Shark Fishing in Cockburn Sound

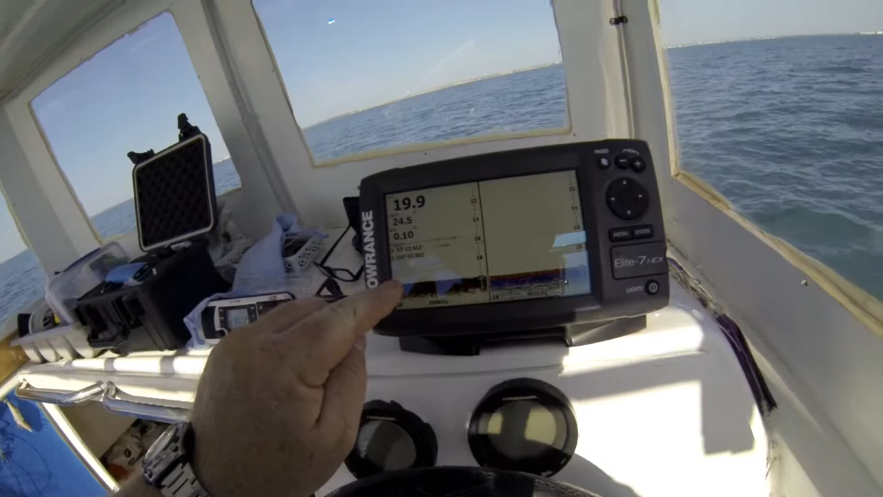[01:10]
moving around, so there's a bit of action starting to happen down below. The burley started to work. So but these two lines are my bait and sinker.
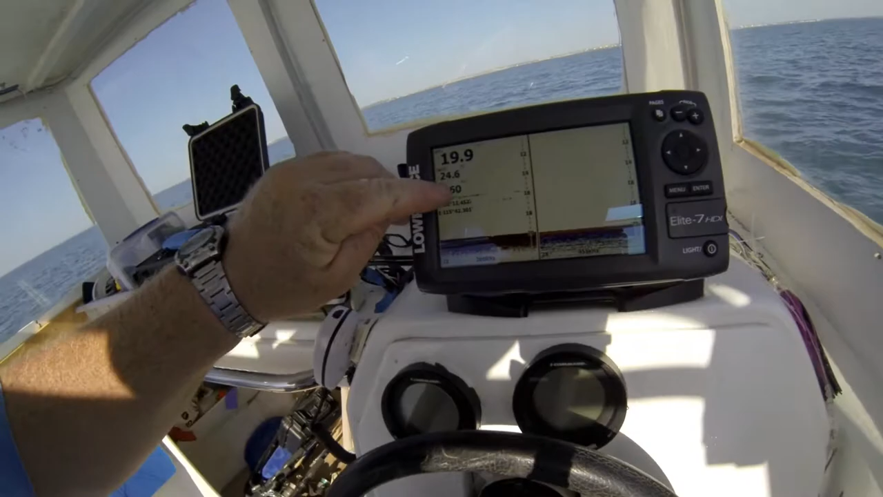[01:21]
I hope you can see that. So now I'm just waiting for movement on the sounder.
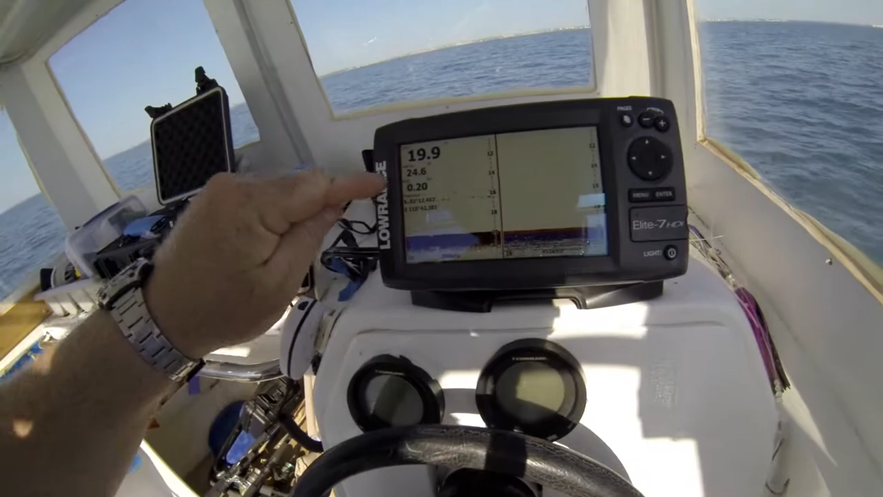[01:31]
You'll see lines, darker lines going up and down. That'll be the sharks turning up.
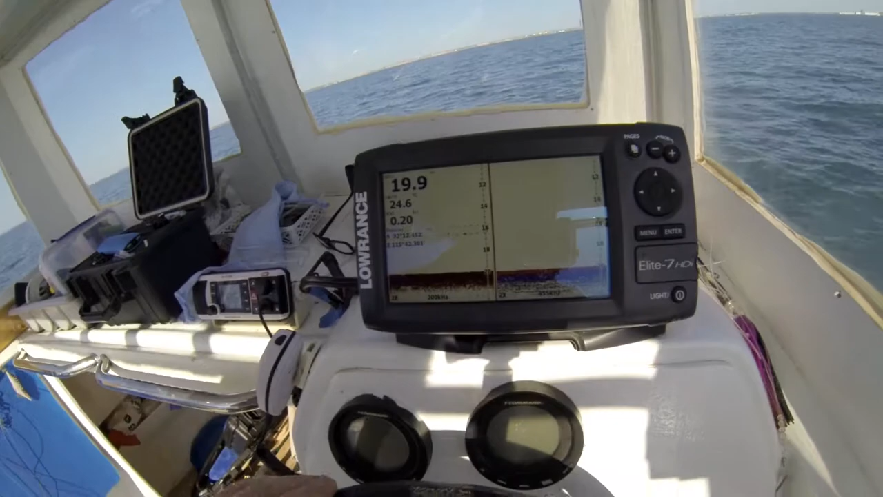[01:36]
Could be other fish, but at the moment in this location, there's shark. You can see the location on there.
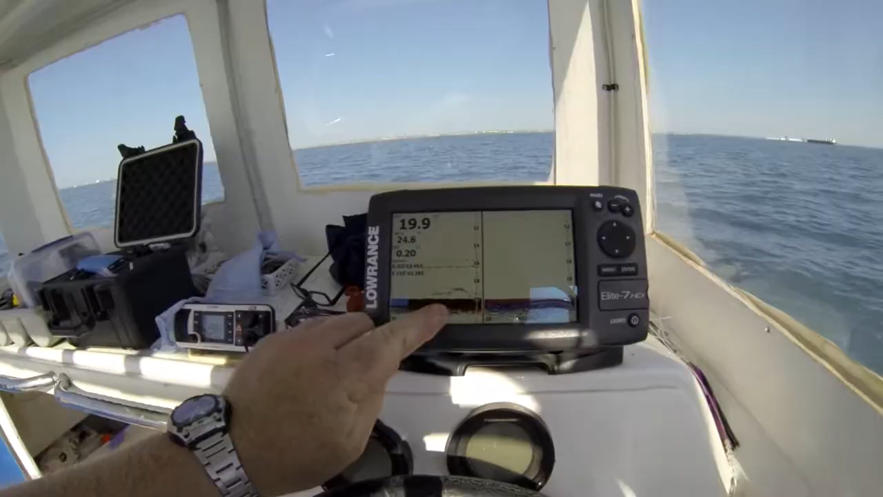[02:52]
As you can see along the bottom here.